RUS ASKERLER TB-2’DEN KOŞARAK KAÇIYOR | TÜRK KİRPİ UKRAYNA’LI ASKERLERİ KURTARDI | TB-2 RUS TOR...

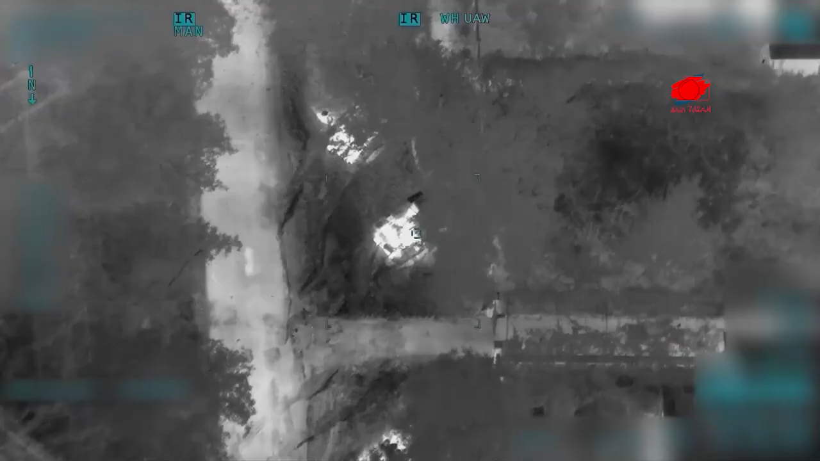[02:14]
iki adet Tor M1 hava savunma sistemi ile iki adet radar sistemini yok etti.
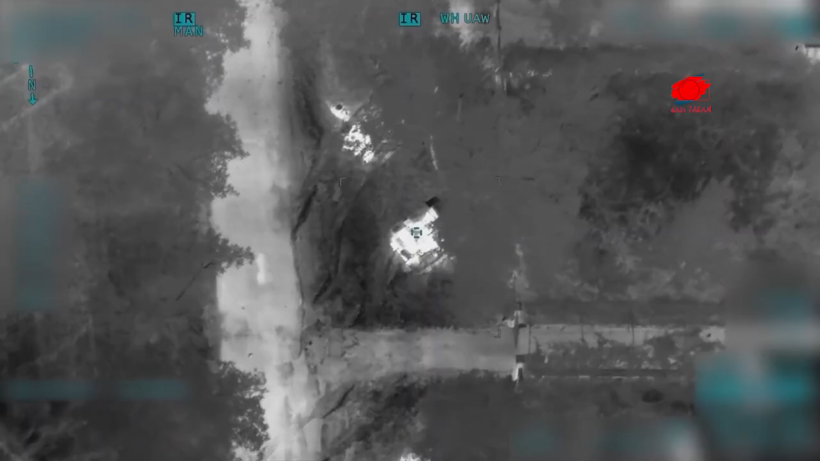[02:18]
Ukrayna ordusu ayrıca Bayraktar TB-2 ile Rus ordusuna ait
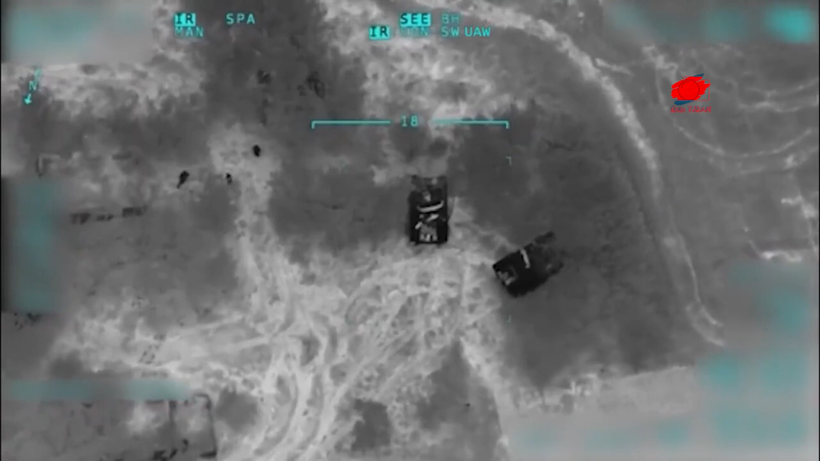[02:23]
B-MD-2 askeri aracı ile üç tankı da imha etti.